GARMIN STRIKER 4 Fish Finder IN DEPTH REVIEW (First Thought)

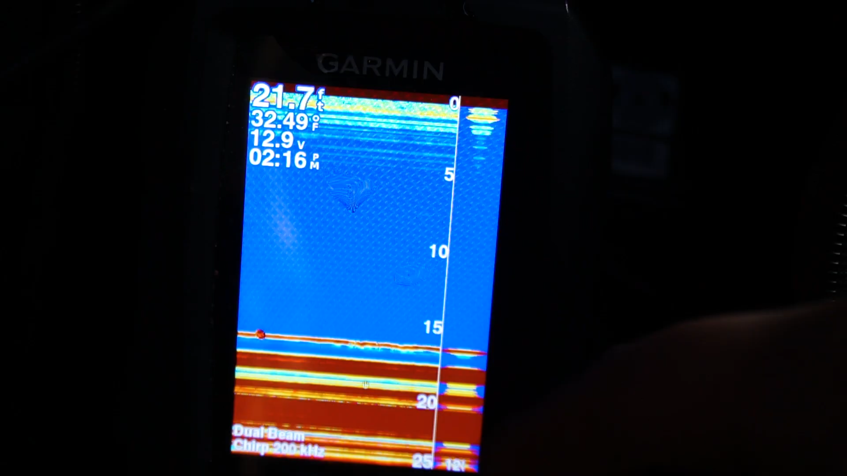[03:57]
On screen: depth 21.7 ft, water 32.49°F
I have it on just regular mode.
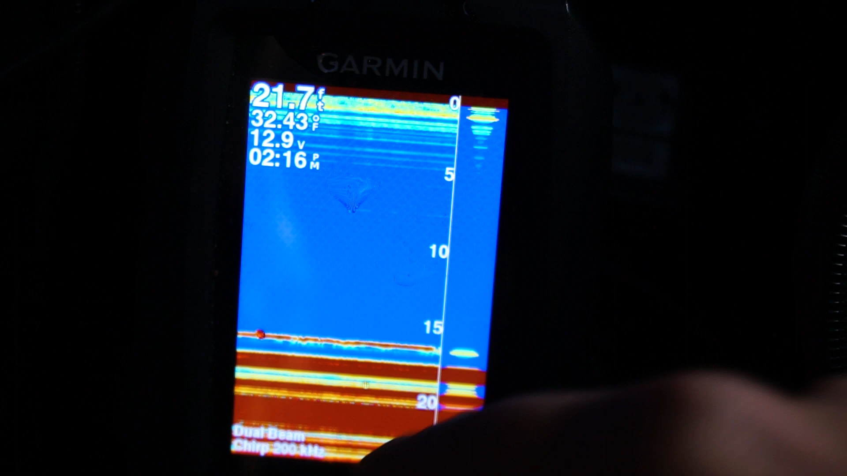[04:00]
On screen: depth 21.7 ft, water 32.43°F
You can see it has the depth up in the top there. It's got the temperature, battery life, time.
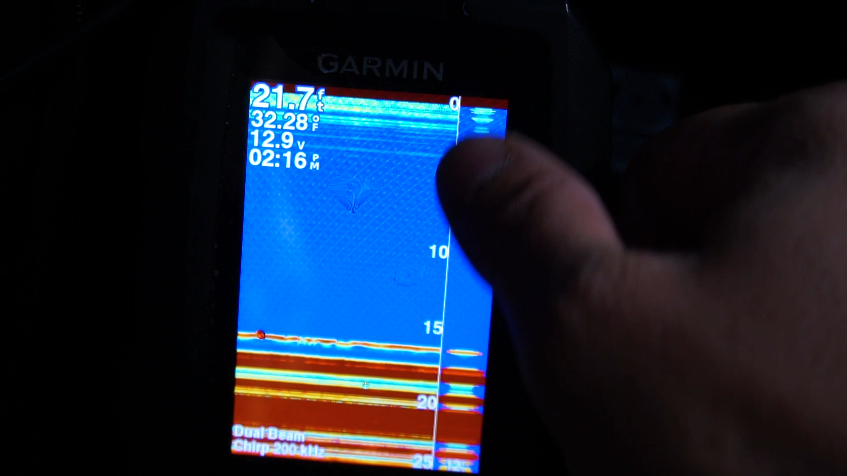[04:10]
On screen: depth 21.7 ft, water 32.28°F
On the right here, we got the depth and a real-time view on the side there. And you can see the jigs moving there. It's very quick. It's not delayed much at all.
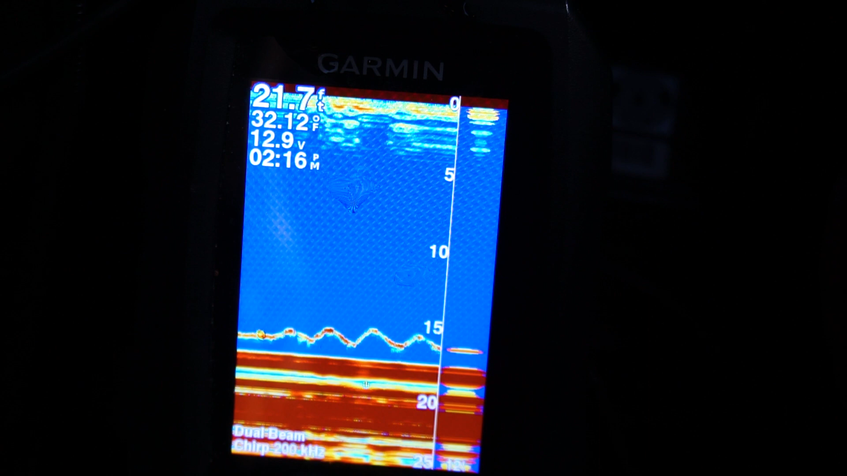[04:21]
On screen: depth 21.7 ft
So it's super accurate, super quick. Really does the job for how inexpensive it is. But let's go into the menu a bit and see what we're working with.
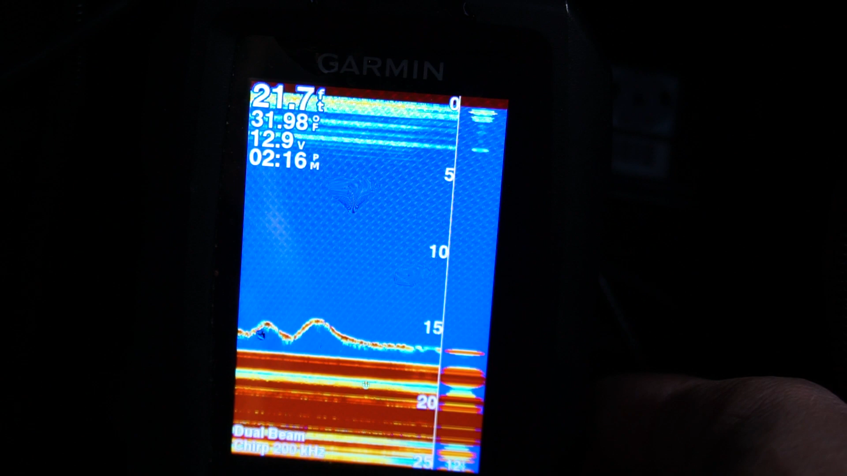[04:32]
On screen: water 31.98°F
I haven't done too much in this, so I don't know a crazy amount about it, but here's the range.
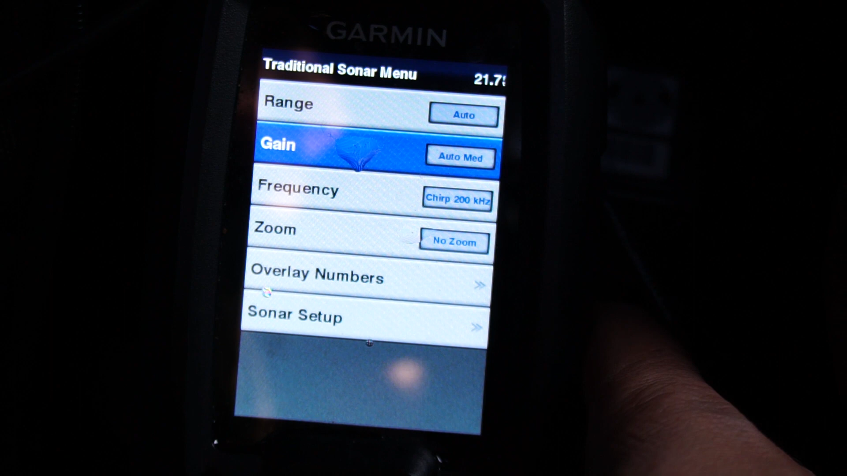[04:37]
So you can have it set to auto, or you can choose the depth yourself.
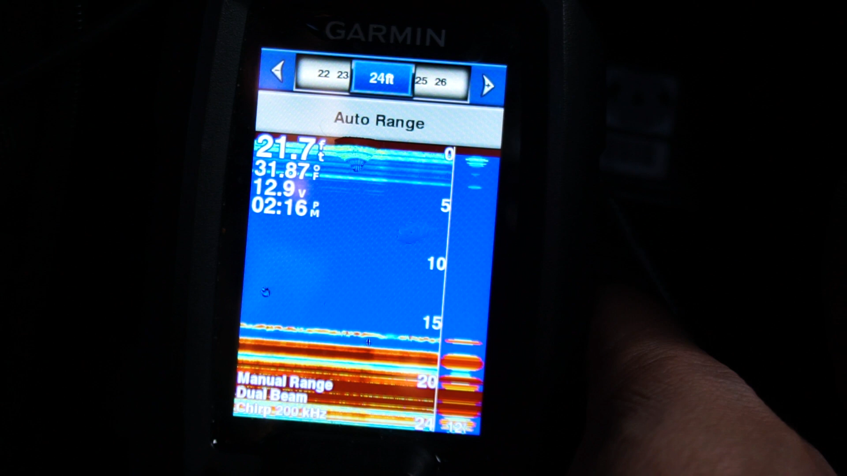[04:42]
On screen: depth 21.7 ft
So I know I'm fishing at about, I don't know, 16 feet maybe, 17 feet. But we'll set it to auto.
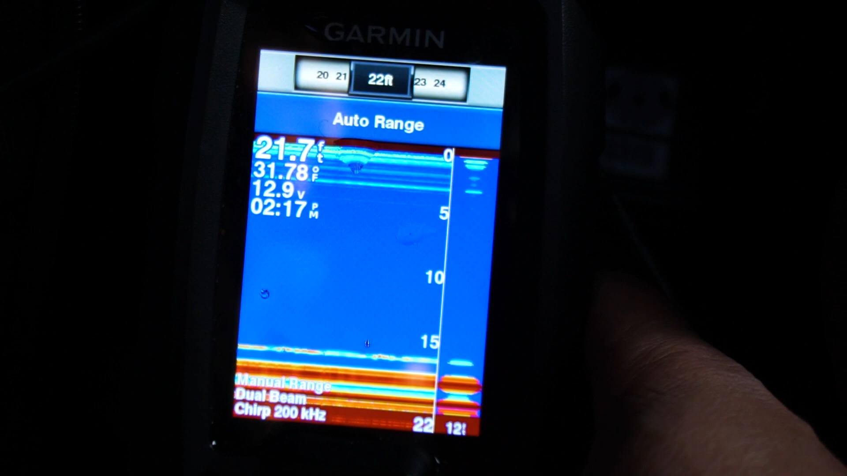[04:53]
Auto's good because it'll adjust as you move holes, which is awesome.
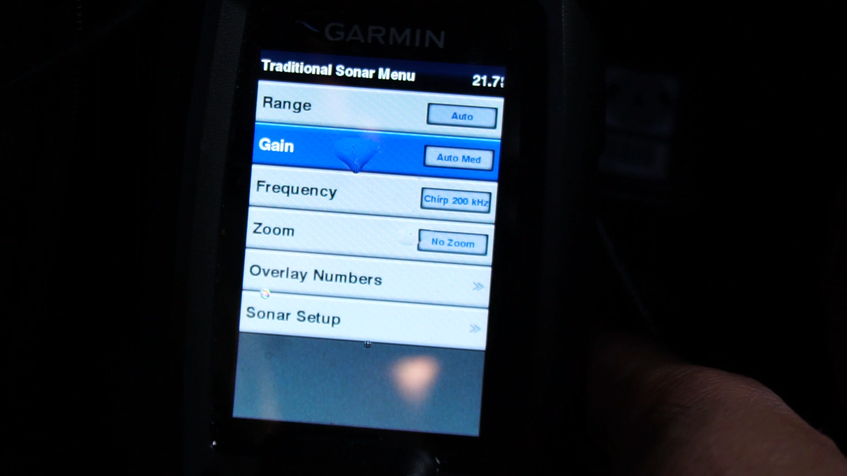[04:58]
Here's the gain. You can set it to high, auto medium, auto low. I like it on auto medium, so that's where it's going to stay.
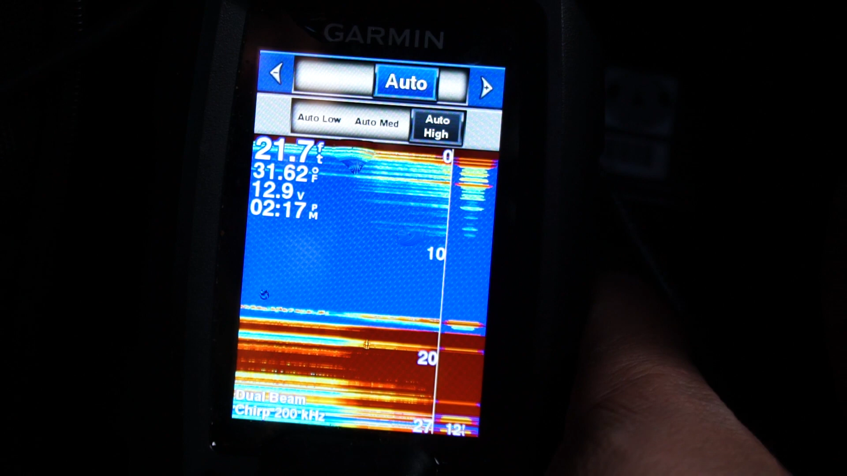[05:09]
On screen: water 31.62°F
And then here we got frequency. So these are the different frequencies, which is basically just
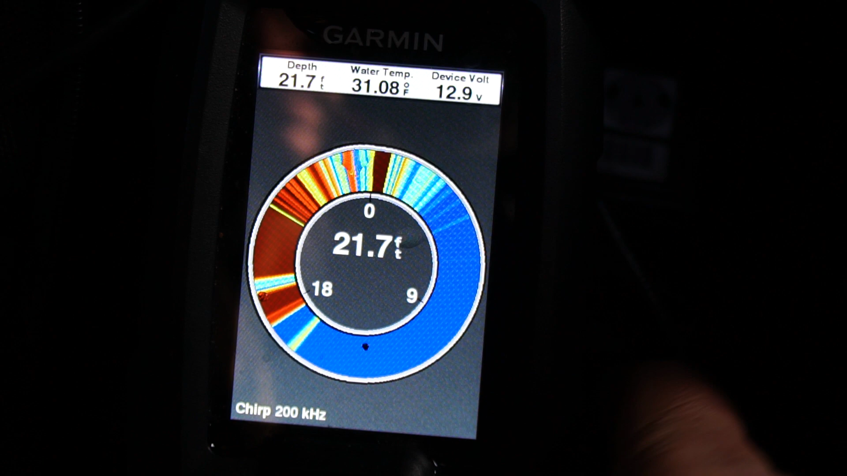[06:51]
On screen: depth 21.7 ft, water 31.08°F
I don't mind that. Split frequency. What is that about? You got two separate graphs.
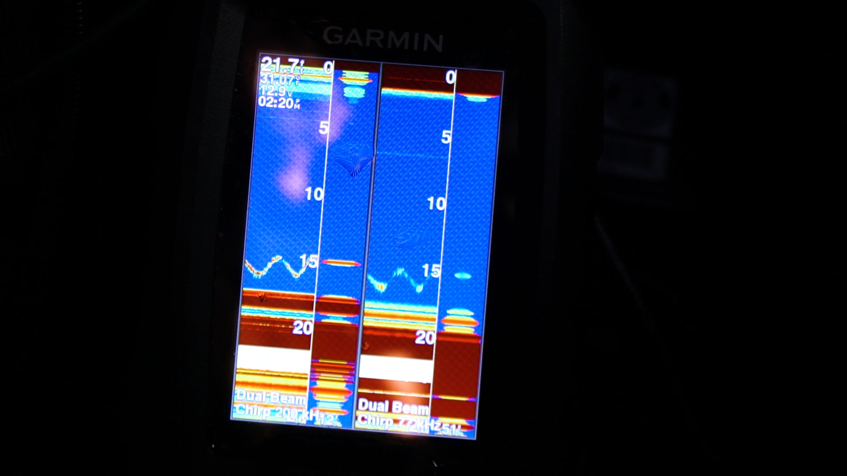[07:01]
I'm not sure what you would use this for and what the benefit of this is, but it's kind of cool. Maybe this is your 200 kilohertz and this is your 77,
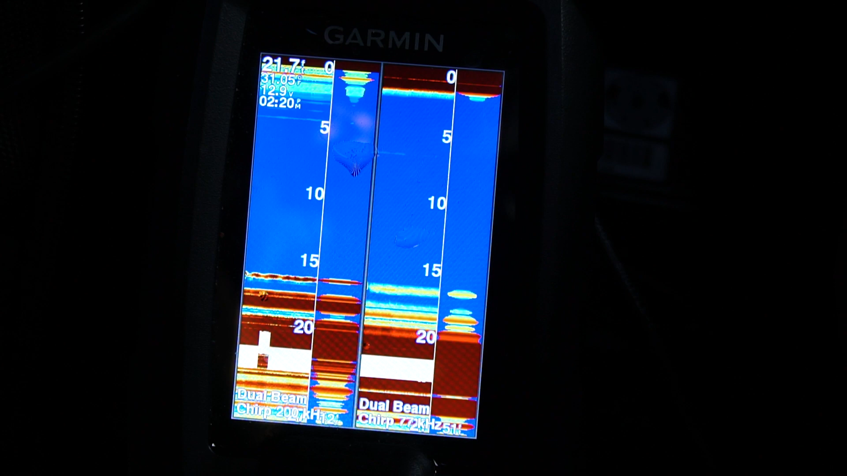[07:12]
because this one, the one on the left looks way more accurate than the one on the right.
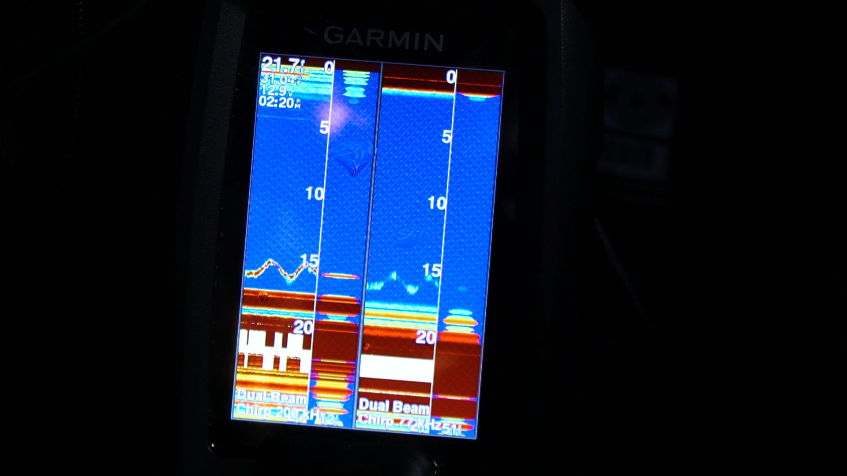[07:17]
Maybe that's what the difference is. Again, don't know why you would do that, but waypoint map, so you can mark waypoints, which is kind of cool, actually. I'm going to mark one right here.